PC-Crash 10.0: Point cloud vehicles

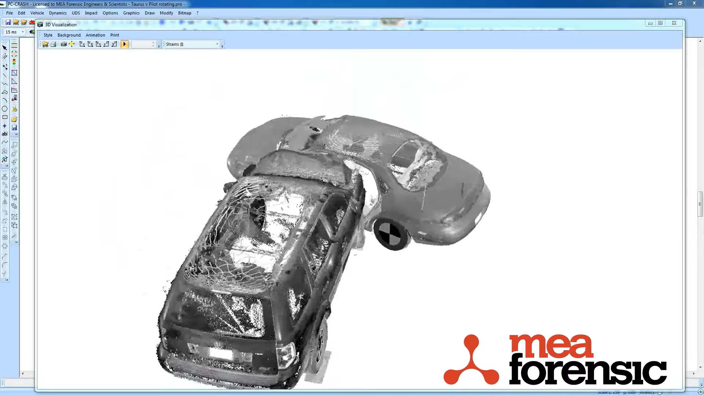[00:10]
PC Crush 10 lets you load in 3D point clouds, such as those generated from a 3D scanner, and import them as vehicle shapes. What you see here is a crush alignment, or impact alignment,
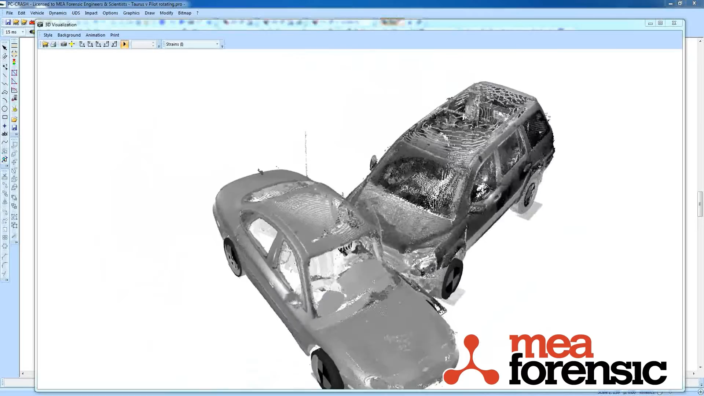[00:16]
figured out based on scanned 3D vehicles imported into PC Crush.
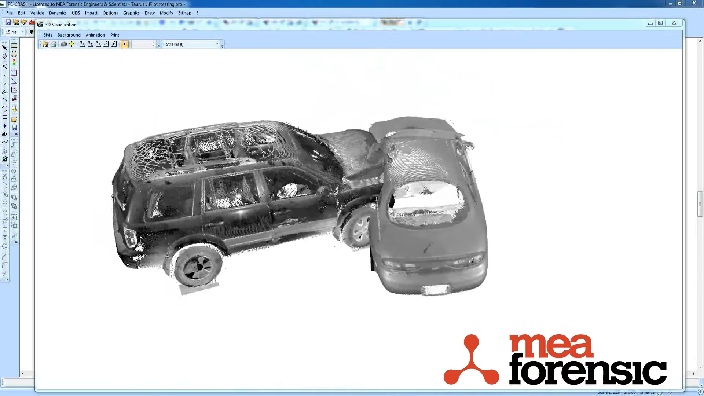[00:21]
You can see the PC Crush tires there overlapping with the tires of the vehicle. So let me show you how this is done.
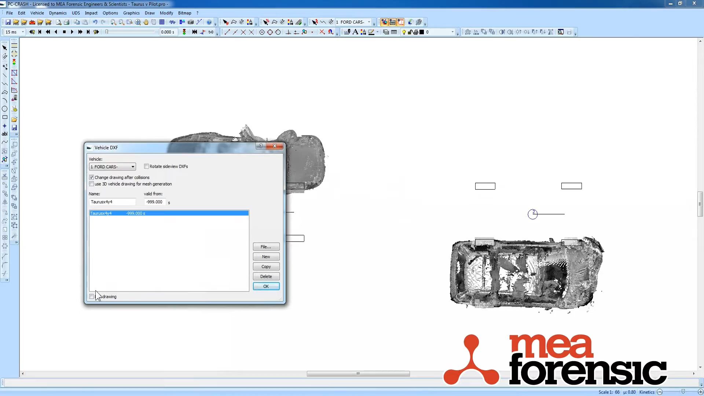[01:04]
Pick my point cloud and drag it down.
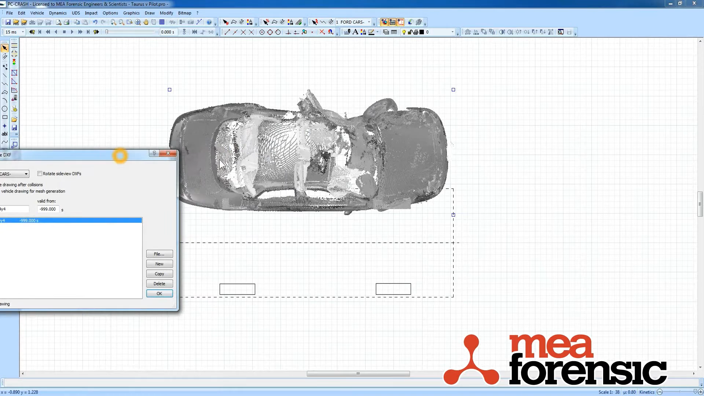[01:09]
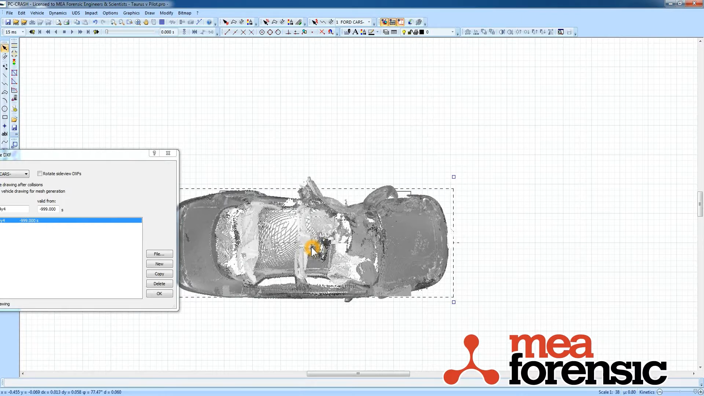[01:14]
There we go. I'll do the same for the Honda. Drag it up. There. There.
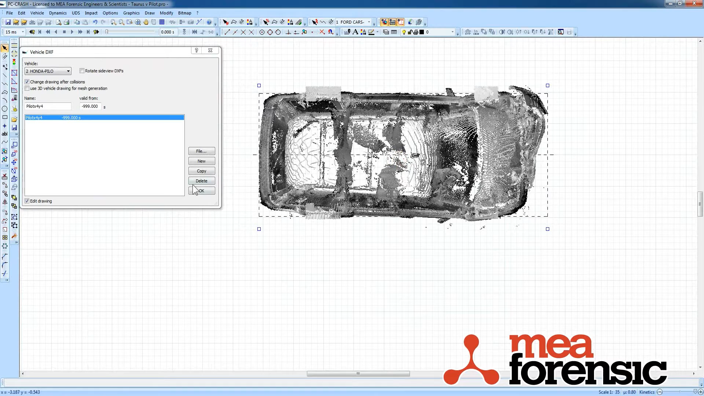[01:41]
And I can rotate these if need be as well. Now if you look, I think that the vehicles are not going to be visible here, because these are still not, there aren't 3D faces in this.
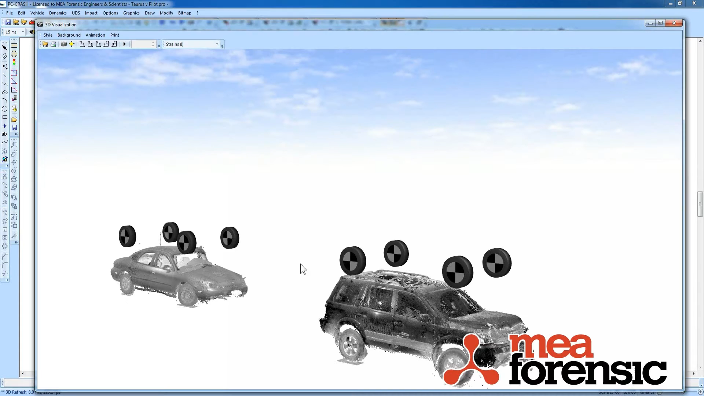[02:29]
Extrude it. And now you can see the shapes in the 3D window, including a very tiny rectangle somewhere.
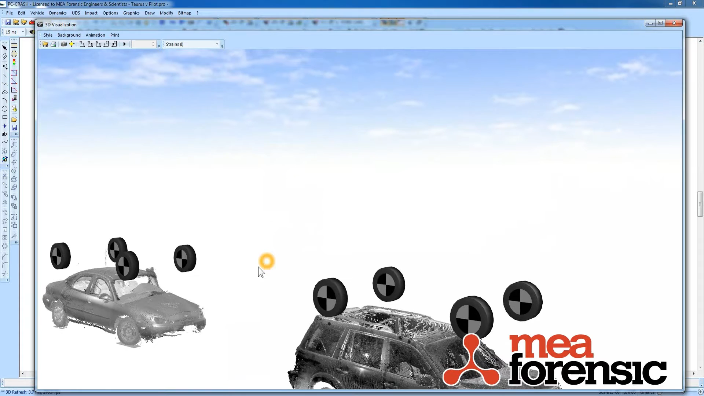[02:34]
So now it's just a matter of figuring out how much to vertically move these shapes.
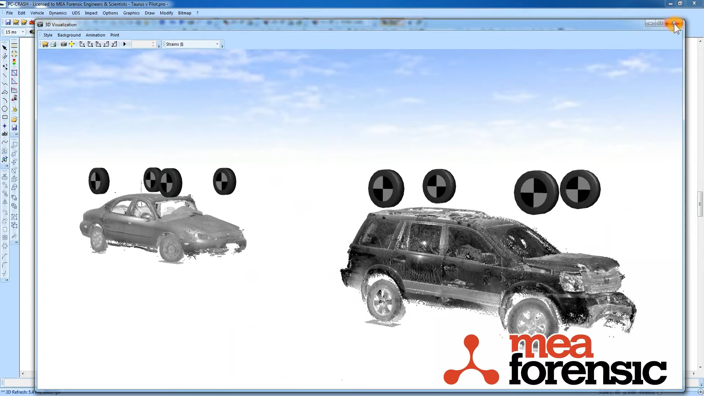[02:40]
Looks like it's about a whole height of the vehicle.
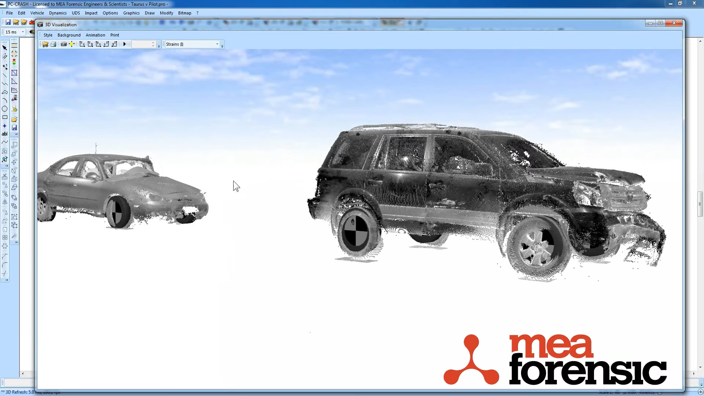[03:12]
Now those shapes are aligned for use with the vehicle. And then I can drag the vehicles around and do whatever I want.
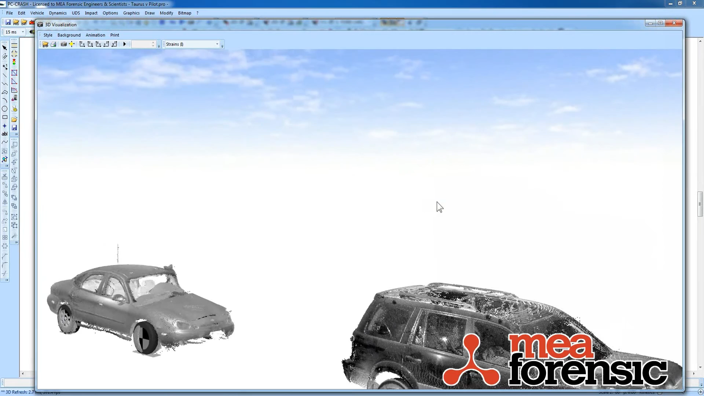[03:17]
So I'll get back in this window here. Let's say I want to move them to try and get the alignment.
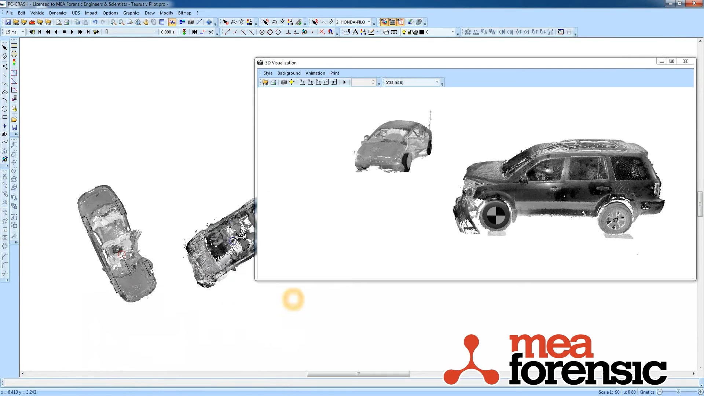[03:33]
I can match up my overhead view. I can look in my 3D view.
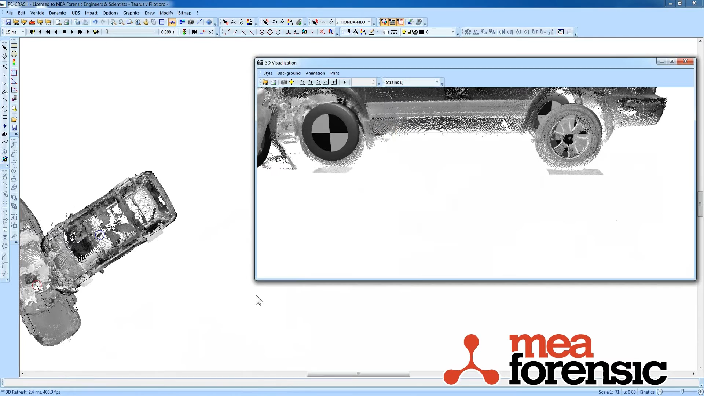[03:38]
Now these are black and white shapes, but the full color is supported. These ones just happen not to have any colors applied to them.
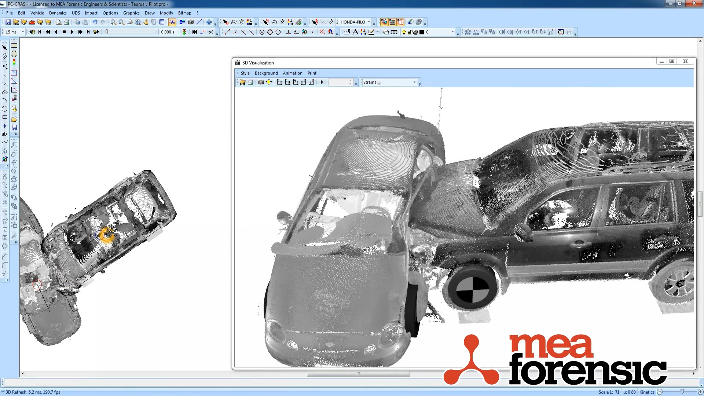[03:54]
So that's using 3D point clouds as vehicles. So now we're going to see the different colors. So let's see if we can change the color and see how we're going to create this image of this color.